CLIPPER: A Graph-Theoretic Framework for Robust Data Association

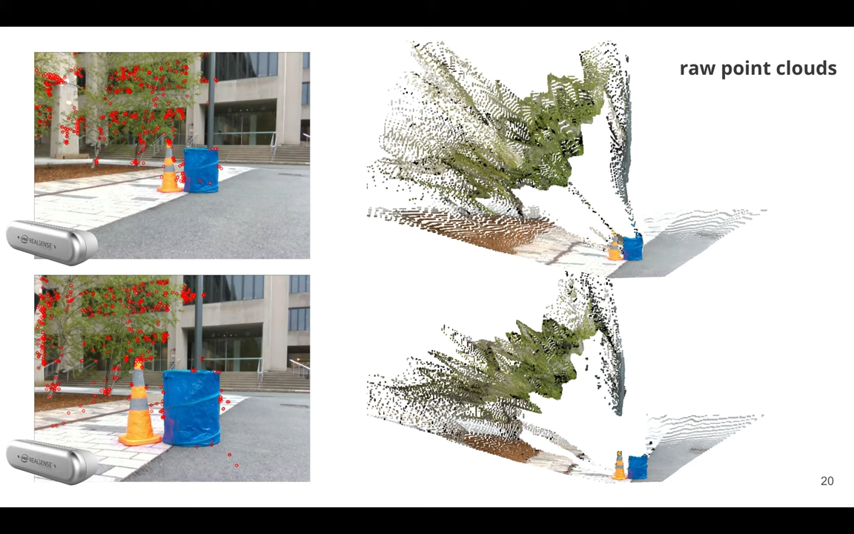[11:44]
Then these pipe, these, you know, traditional pipelines can then use RANSAC to reject outliers, and then finally perform some least squares fitting to find the registration. So what we do is we take these raw point clouds, we generate 1000 initial correspondences between them,
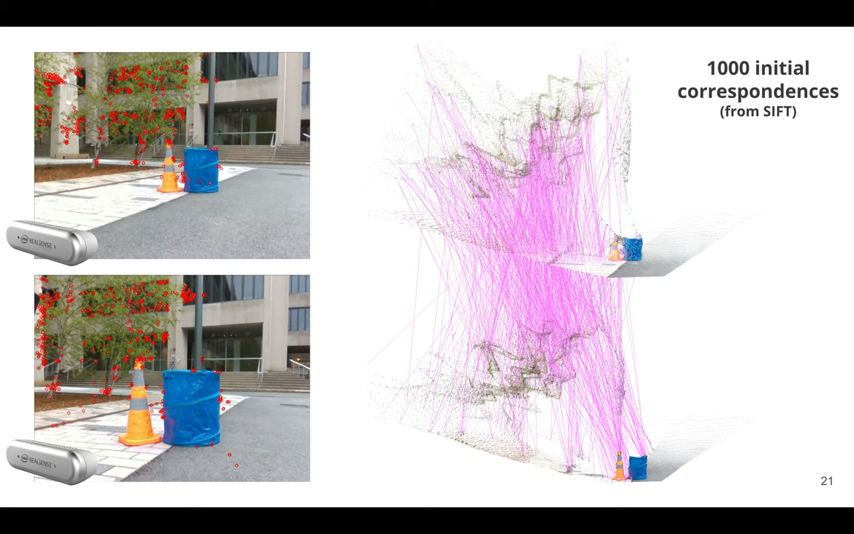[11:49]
and then by applying Clipper,
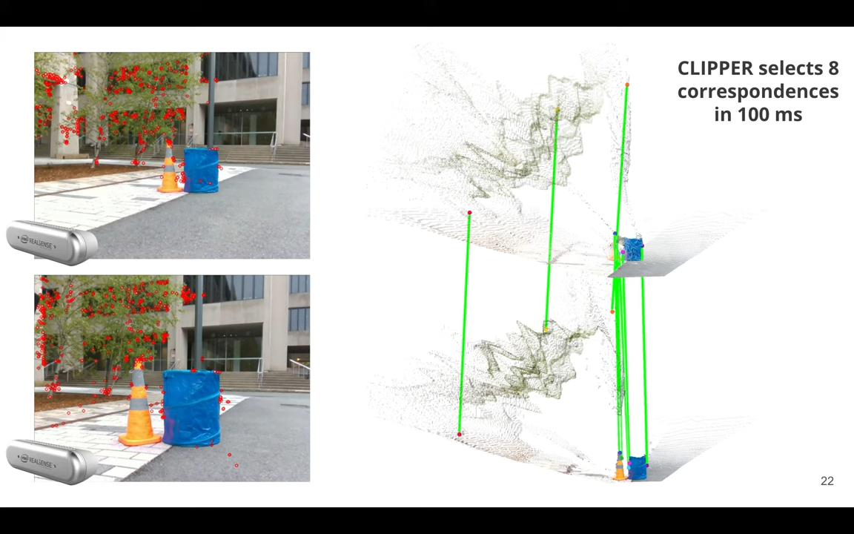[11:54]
we select, in this case, we selected eight correspondences in about 100 milliseconds. And this, these correspondences then allow us to correctly register these two frames from two robots.